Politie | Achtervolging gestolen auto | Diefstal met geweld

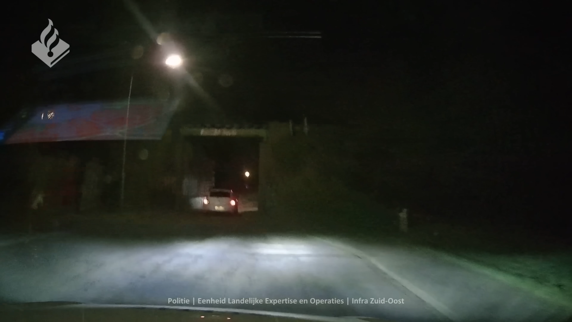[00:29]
door. Voor CV. Oost Limburg, de LA 4209.
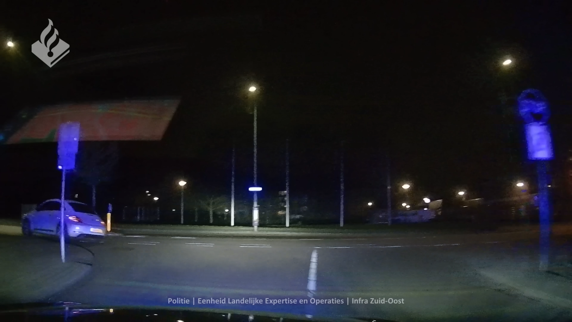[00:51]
Achtervolging, grote stegel. Rijden nu over de Haanraderstraat.
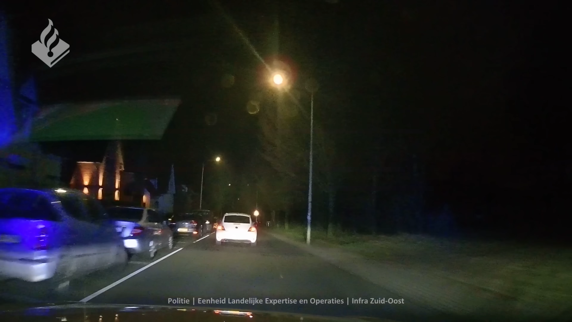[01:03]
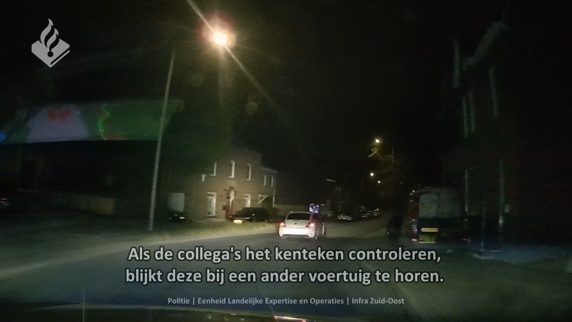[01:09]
Ja, kentekenplaten zitten op een witte Volkswagen Beetle. Eén persoon als bestuurder. Man, zwart gekleed, muts op.
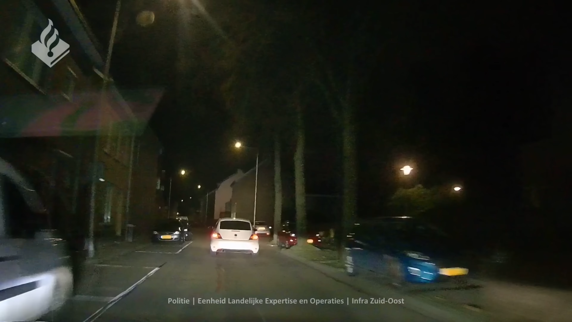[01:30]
Ja, rijden erachter, stopteken aan, blauw aan. Rijden nu over de Meuzerstraat. Oké, dan zijn we dit in Duitsland gaan rijden.
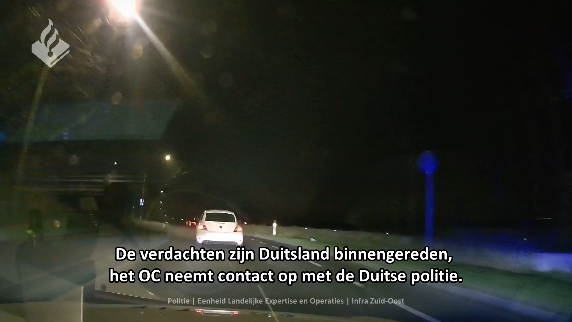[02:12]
Voor de landelijke eenheid, we zijn hier in Bellemendijk. Ja, ontvangen. Rijden we nog steeds over dezelfde straat, de Bischerhoesstraat.
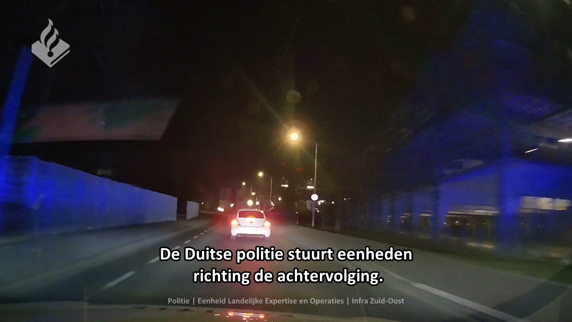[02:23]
2707, u weet kunt afzakken richting de Heijendallaan, in de richting van de grens.
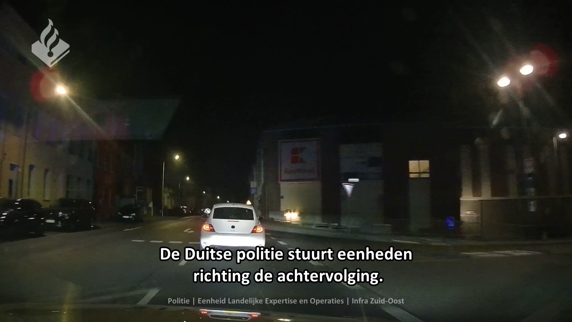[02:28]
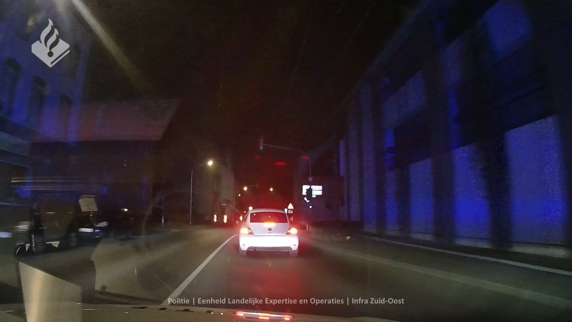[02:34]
De Heijendallaan richting de Rode Park, wacht maar even, die gaat toch nog af. We gaan rechtsaf over de Aachenerstraat richting Nederland. Nederland in. Ja, begrijp het 2707, als u omdraait, de Heijendallaan oprijdt, dan rijdt u het voertuig tegemoet.
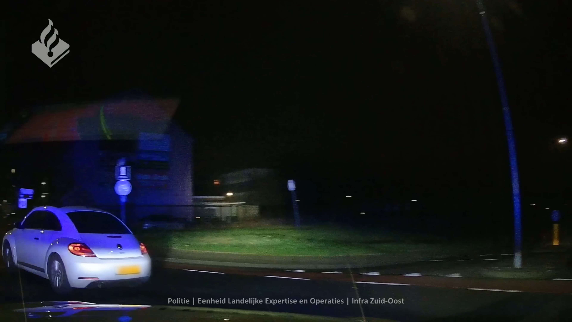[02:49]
Houd u de rekening mee. Hier is nog goed de 100 bij mij. Ja, ik zal bij de nieuwe deur.
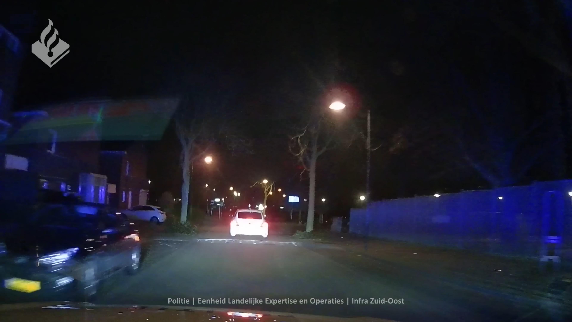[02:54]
We rijden nu over de Roald Dukerstraat richting de Rotonde. Richting de Rotonde, dus richting de Rode Landbaan voor de 2707. Ja, Rotonde linksaf, rijden over de Rode Landbaan.
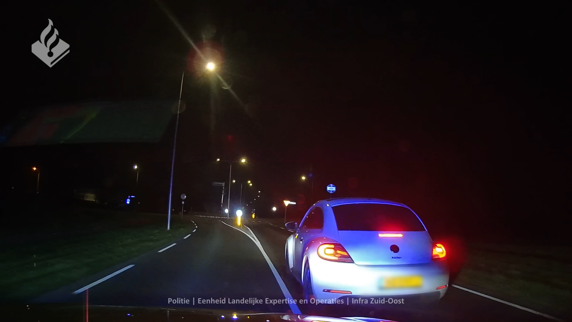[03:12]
Vanuit de Rode Landbaan inderdaad op richting
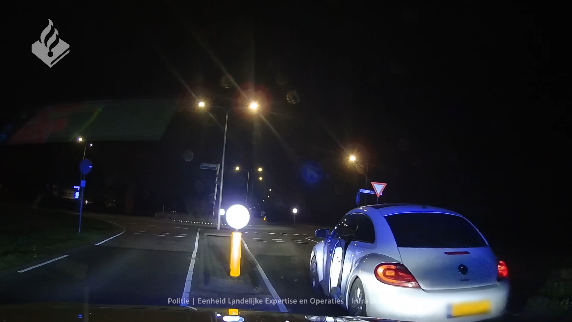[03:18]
7. 2707, de Rotonde links en dan achterrijden.
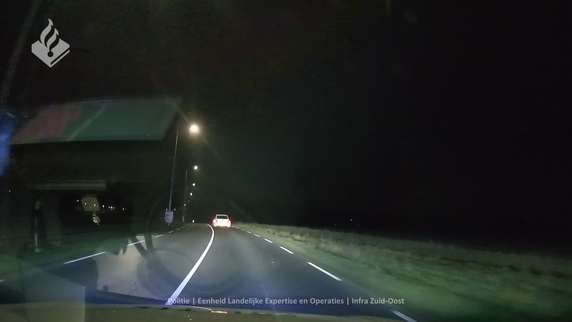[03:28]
Doet hij dus keer alsof hij uitstapt? Doet hij dus niet? Nee. Ja, rijden nog over de Rode Landbaan. Ja, we zitten voor de 21 alleen.
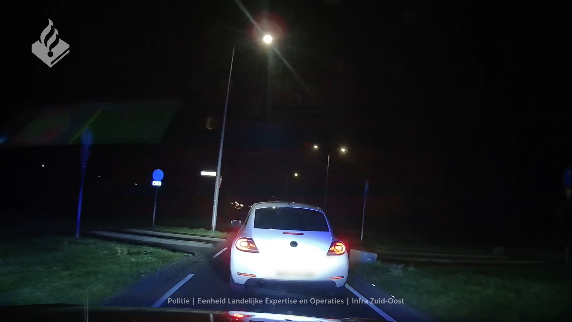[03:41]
Mag u de afslag pakken die u nu neemt? De Dentgenbachweg oprijden ook richting de Rode Baan. Rode Landbaan. De landelijke eenheid sneller dan.
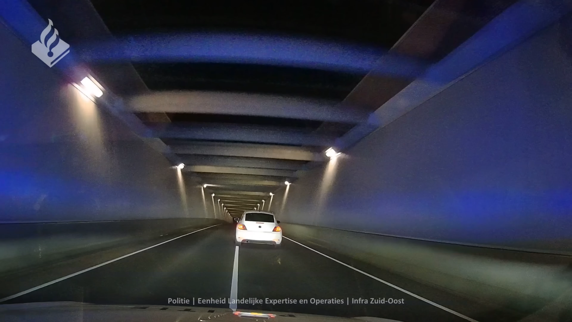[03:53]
100 km per uur. We rijden nu onder de, ja wat is het, die aquaduct. Ja, begrepen.
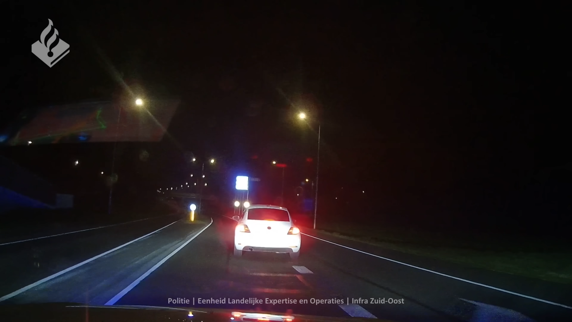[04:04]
Maar dat voor de eenheid 2101 en 2306 en 2106, u rijdt het voertuig tot op heden tegenmoet. Houd er rekening mee. We gaan nu afrit aan, raden eraf. Beukenbosweg rijden we nu. We rijden nu over de Sint-Pieterstraat. Rotonde, volgens mij zie ik een regenpatrouille ervoor staan.
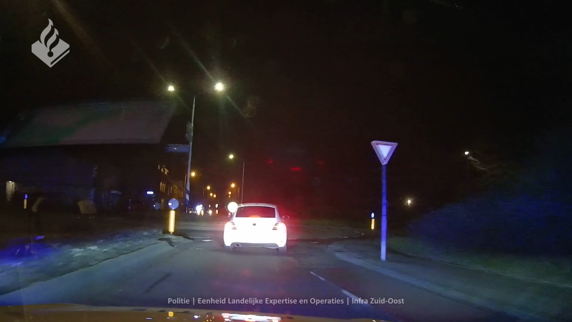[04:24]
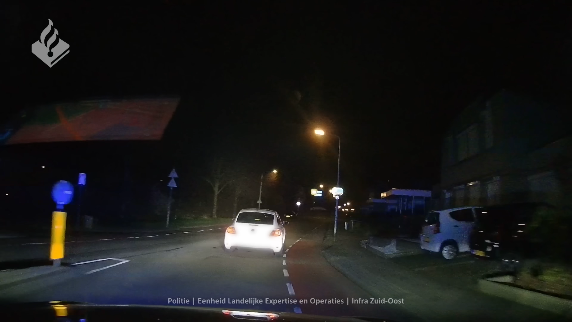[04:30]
Nee. Rotonde linksaf.
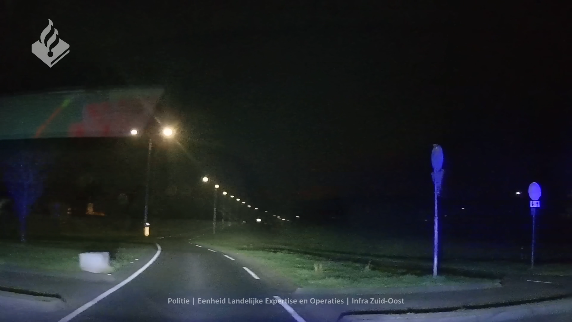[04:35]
Oceaan gaat rechtsaf. We rijden nu over de Margriet van Geelstraat.
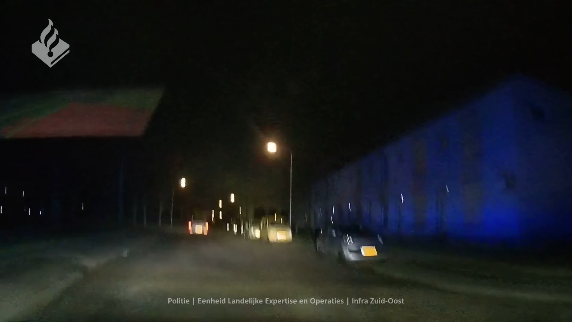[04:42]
Margriet van Geelstraat.
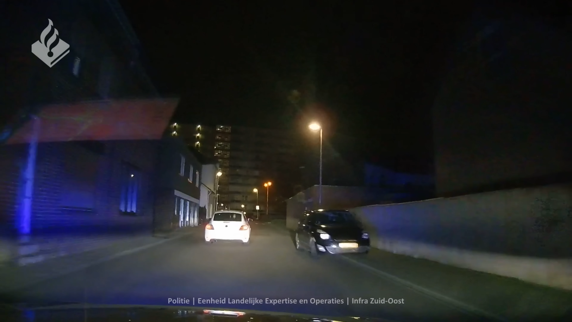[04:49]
Ja, zie me later. Maar ze gaan niet rennen, dus kennelijk willen ze niet. Nu komt hij bij de 21-1 en dan schiet het 21-7 rechtdoor op de Zonstraat.
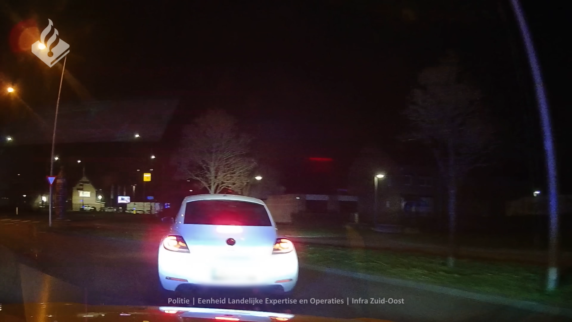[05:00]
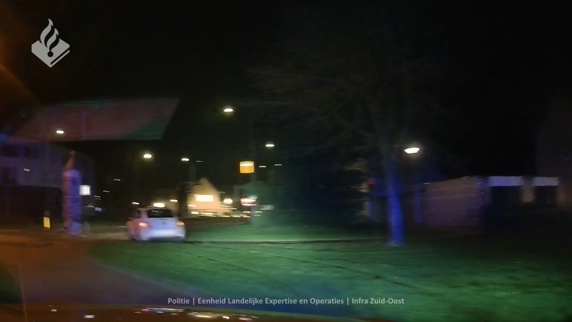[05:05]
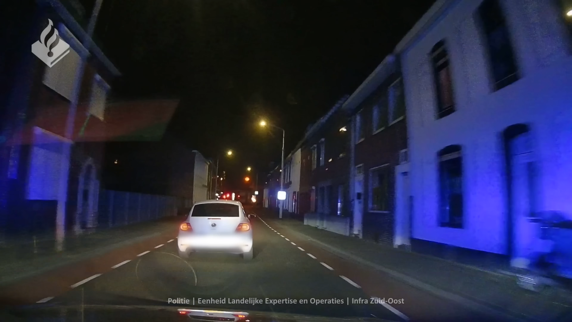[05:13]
Wisselen met de 21-1. Hey, wat?